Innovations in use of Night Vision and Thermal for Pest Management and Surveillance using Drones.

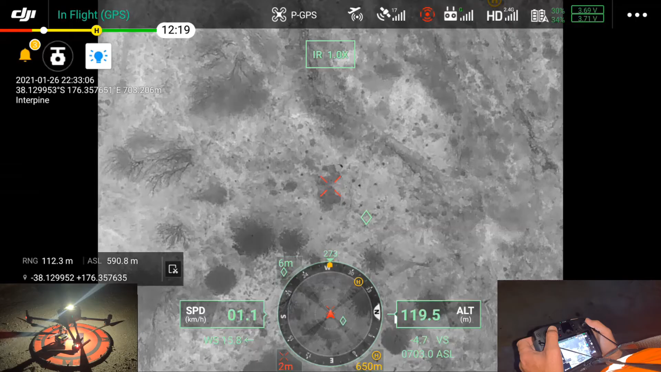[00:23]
So traditionally over the last six months or so we've been doing wallaby surveys with thermal and that's thermal alone on the drone and so you can see here a couple wallabies within a young pine plantation.
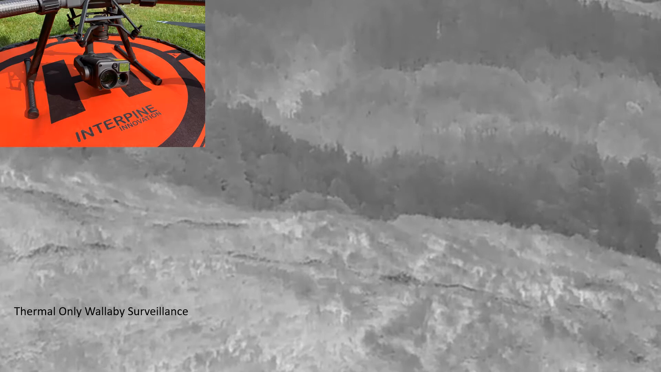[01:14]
And so this is just an example of that sort of thermal only footage.
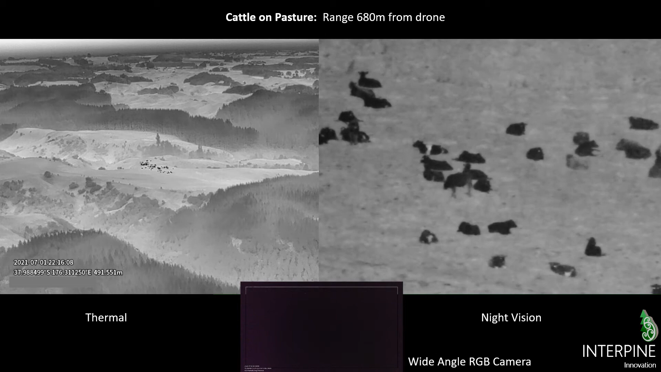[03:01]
Just as a way of reference in the bottom middle you can see one of those wide angle RGB cameras just showing that it is pitch dark out there at the time of that footage. So you can see the image being taken. Another example here looking at a deer in this case a stag here again altitude around 150 meters above ground range about 170 meters.
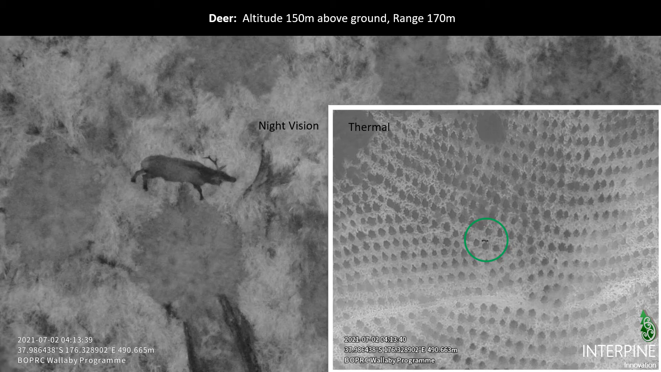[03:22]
The thermal clearly indicating an animal and then the night vision being able to quickly spot the animal identify and tag it. So I've just got a range of examples here you know another small hind here dotted underneath a sitting underneath a young pine tree range 181 meters again 150 meters above ground for the drone. And just showing the benefit of that thermal and just showing the benefit of that thermal and night vision.
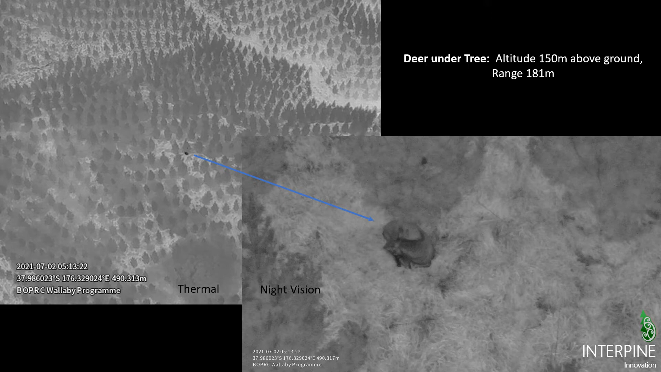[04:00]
So that's a paired image taken at the same time and so the pilot can see both images at that time and can make that decision or the sensor operator should I say. Again another another deer sitting underneath a
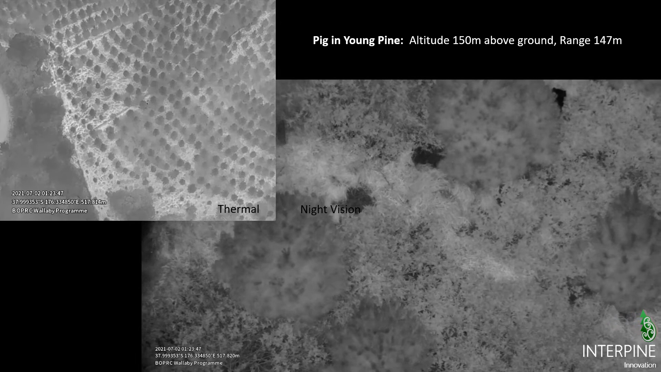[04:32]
So here you're looking at the paired video of what the actual sensor operator is seeing on the drone at the time. And so you can see on the left hand side the video in
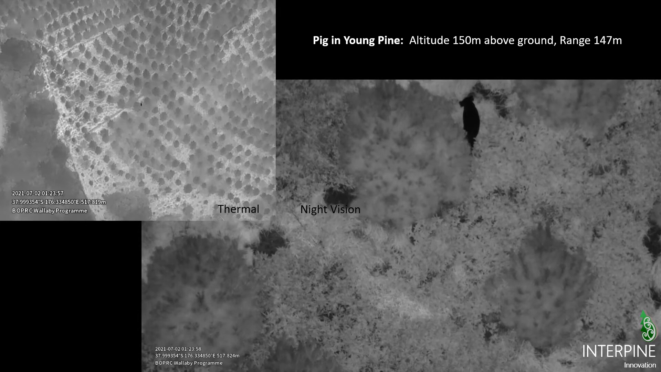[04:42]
thermal and on the right hand side the video in night vision.
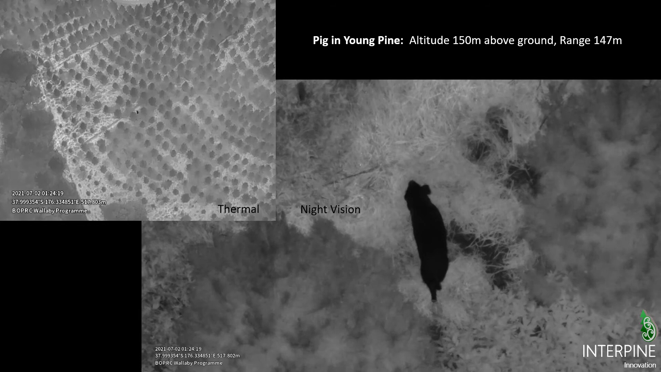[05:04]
So it is it is very much in terms of detection and identification of species. A lot of it comes down to movement as well.
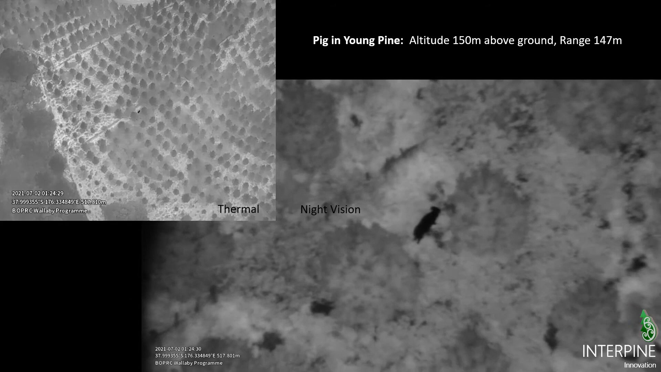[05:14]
And so while I've been showing you some static footage up until now this is actually what the pilot is actually seeing when they're doing surveys.
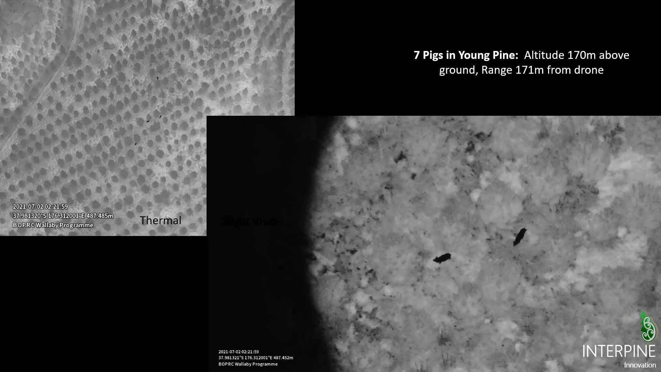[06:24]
You can see them quite clearly moving around in the night vision thermal on the right. And very easy for the drone operator to spot, identify and carry on. Again just looking at different species. Here's two deer. Again looking at the range.
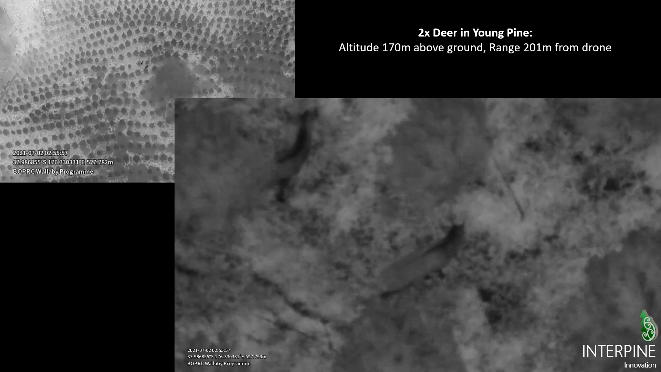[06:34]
We're 201 meters away from these deer as we're looking at them. And so in about 170 meters altitude in this particular case. So that wide angle view of the thermal on the left is without any digital zoom. On the right hand side obviously there's a night vision sensor operating with an optical zoom camera.
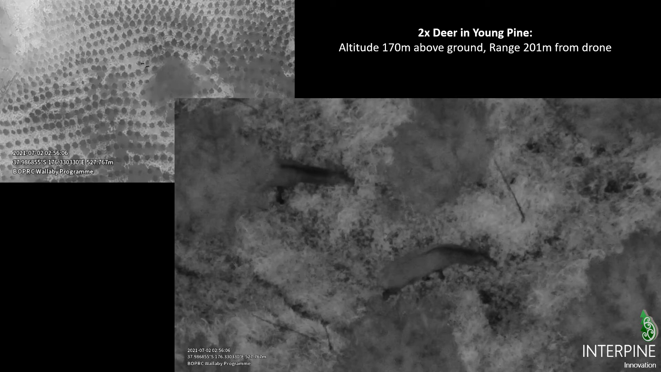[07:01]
So hence the good view of those deer. In this case here we've got some goats in a sort of native riparian scrubby gorse pine type area. And so we're 180 meters out with the drone in this particular case. 150 meters altitude. You can see the drone is picking up those goats. You can see the glint of their eyes from time to time in the night vision camera.
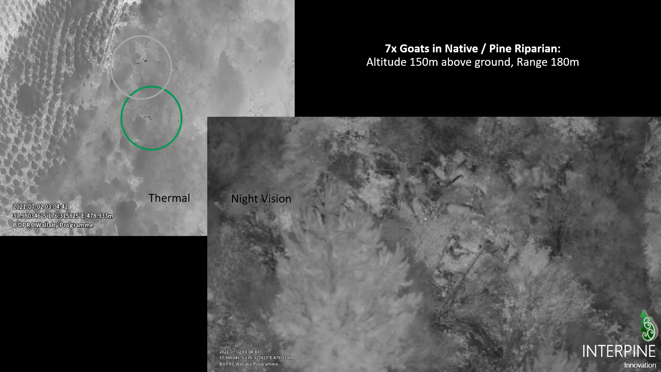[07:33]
And them having a good old munch away on the vegetation there. And of course from our perspective we're tagging each one of those with a GPS location. And that's not a GPS location on the drone but actually using that laser range finder and tagging the location of all seven of those goats in this particular case.
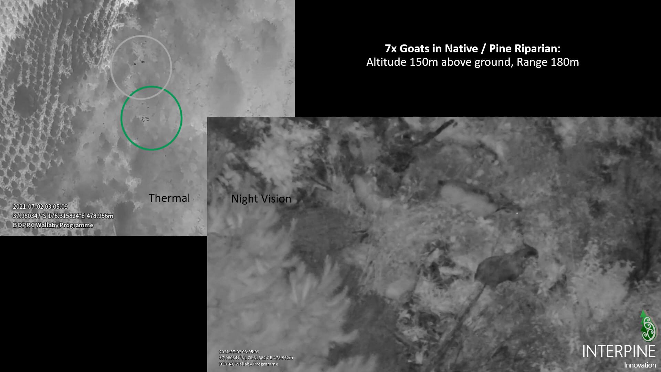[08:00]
I think you can appreciate how much the movement of the animals
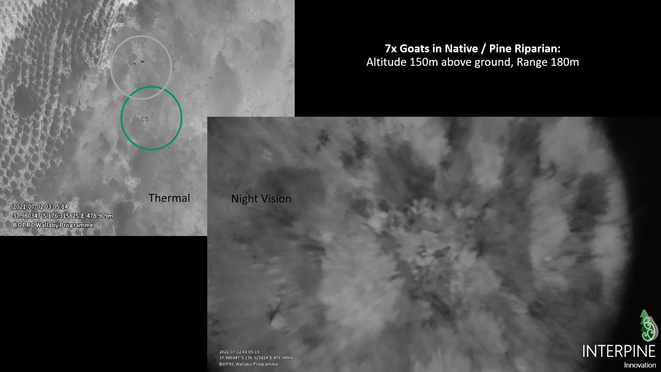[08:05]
gives away their species and able to identify those.
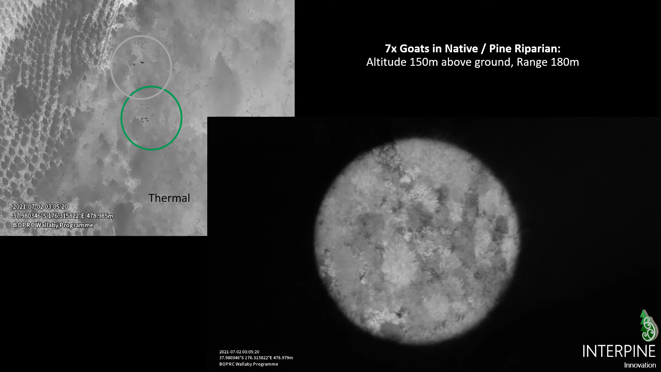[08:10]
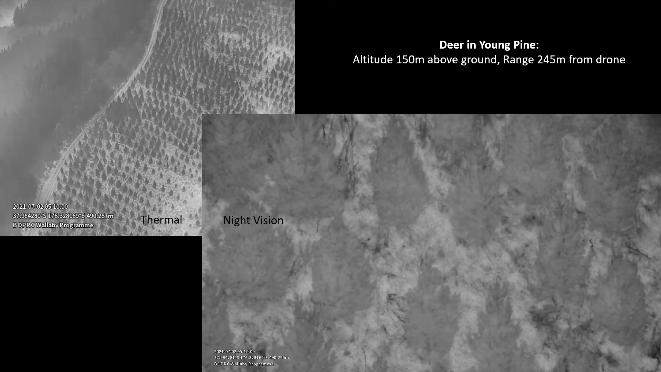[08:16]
Just another stag in this particular case wandering through the plantation.
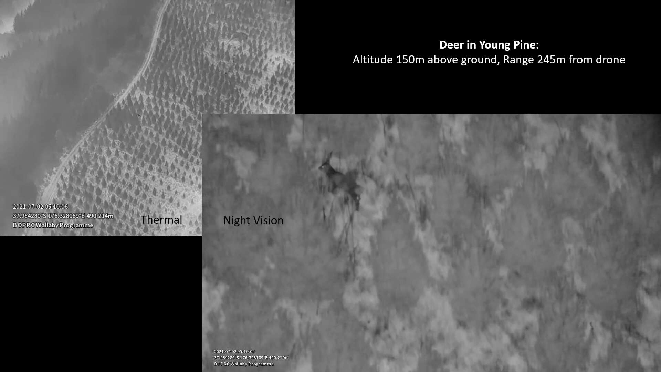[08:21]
And just trying to give you an idea of what's achievable from a